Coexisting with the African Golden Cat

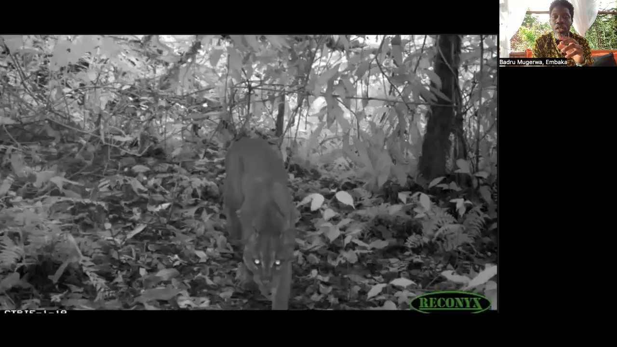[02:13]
We later learned that this first black and white image was the African golden cat, the first picture of evidence of a species' existence in Windy.